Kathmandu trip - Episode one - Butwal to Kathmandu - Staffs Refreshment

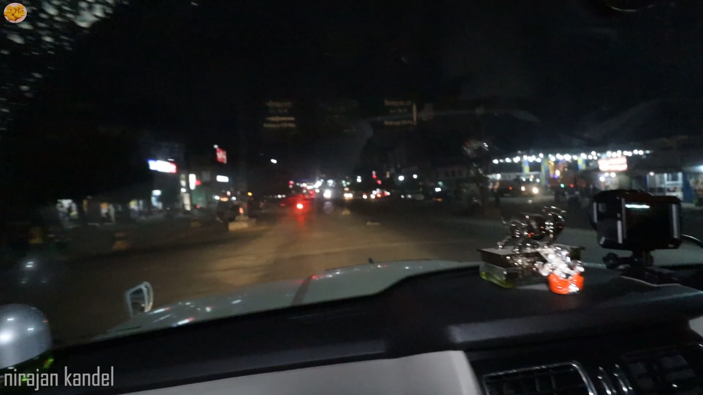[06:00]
अब चाहिँ बाटो एकदम राम्रो छ. मुगलिङसम्मको बाटो त एकदम राम्रो छ. त्यसभन्दा उताको बाटो पनि राम्रै छ भन्ने सुनिन्छ. यो नारायणघाट आउँदासम्म त साह्रै खराब बाटो. अब यो पुलचोक वा पुलचोकबाट बायाँ लागेर काठमाडौँतर्फ
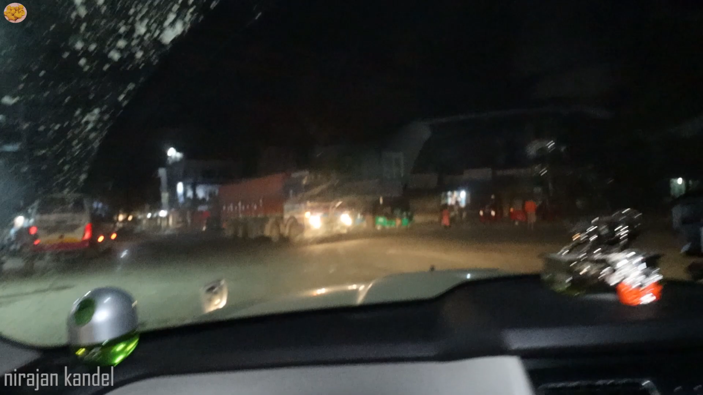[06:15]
अलि अगाडि गएर वेट गरौँला है. त
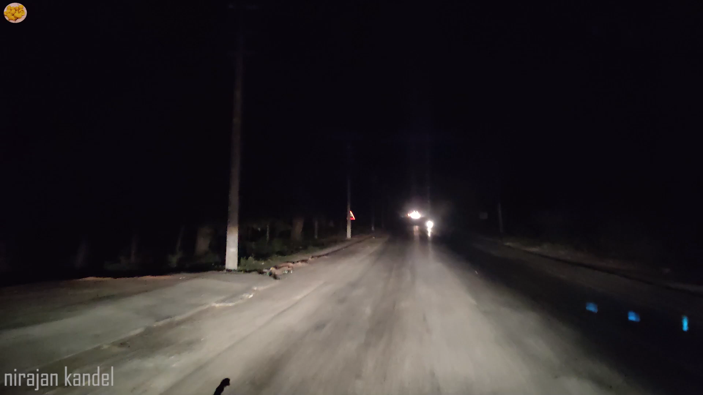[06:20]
हामी यो नारायणघाट कटेर यो राम्रो बाटो मुगलिङसम्मको र यो राम्रो बाटो प्रवेश गरेर के भयो यही बाटोमा हिँड्दैछौँ हामी. यो बाटो साह्रै राम्रो छ है.
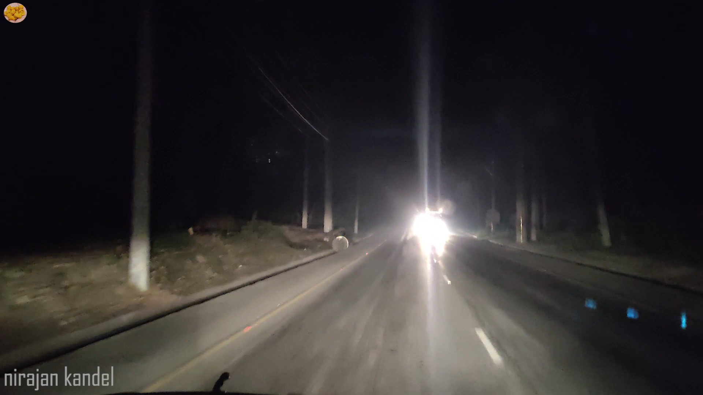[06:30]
अब बिग्रेको छैन. कुनै ठाउँमा मात्रै बिग्रेको छ. नत्र भने चाहिँ एकदम राम्रो छ.
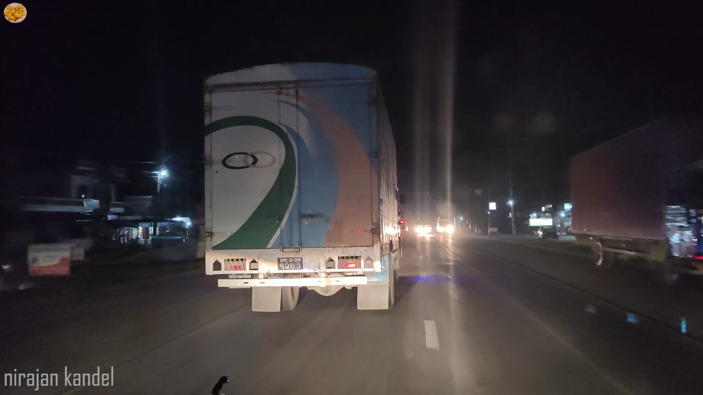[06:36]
कोदोको पिठो बेसन हुँदैन. तिग्रा देहाउँदैमा फेसन हुँदैन. राम्रो हुनको लागि थोपडा चाहिन्छ.
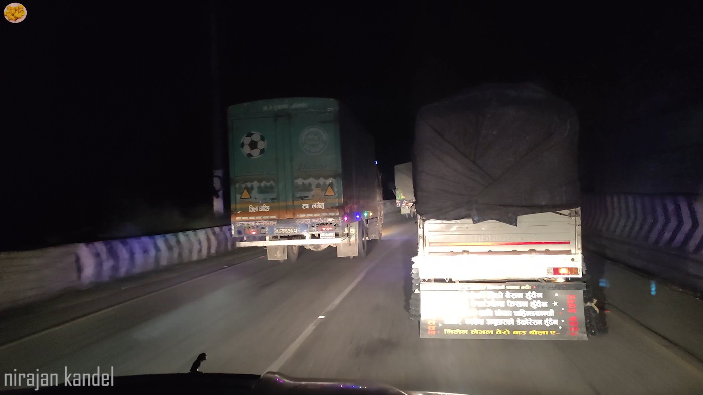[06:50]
कान्छी पाउडर घस्दैमा अनुहारको डेकोरेसन हुँदैन. मिलेन लेभल तेरो बाउ बोल. ए लौ जा बडा अच्छा लेखे त.
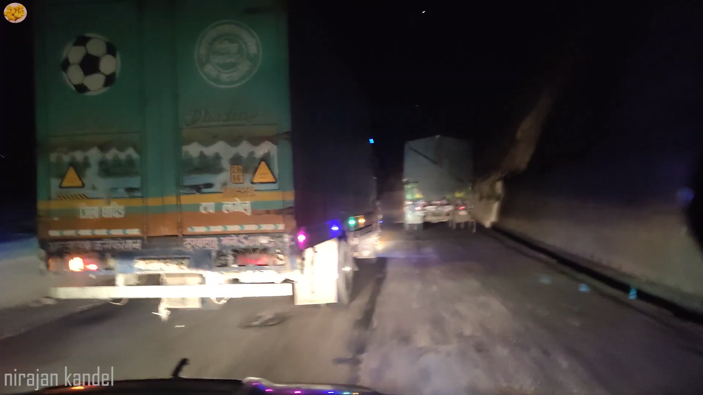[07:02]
गाडी रेल रहेछन्. गाडी कम्पिटिसन छ. एउटाले अर्कोलाई ओभरटेक गर्ने, अर्कोले अर्कोलाई, अर्कोले बाटो नदिने, अर्कोलाई पेल्ने, यस्तै भइरहेछ.
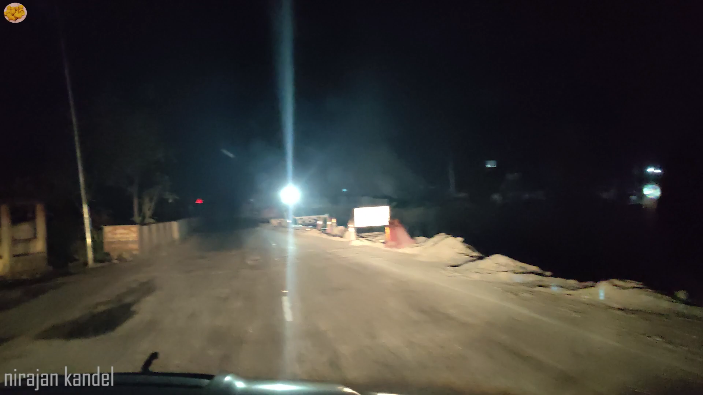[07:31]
यो चाहिँ पुल बनाउँदै रहेछ नि यहाँ है.